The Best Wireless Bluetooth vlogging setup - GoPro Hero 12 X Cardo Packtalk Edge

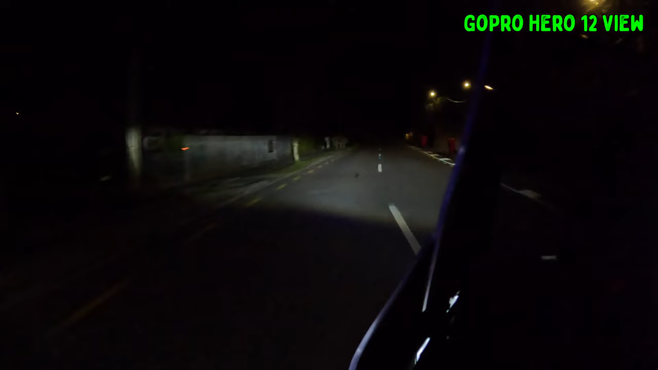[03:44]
You hit the record button and it turns itself on and instantly starts recording. That doesn't work with the Bluetooth Kato microphone because the camera has to turn on,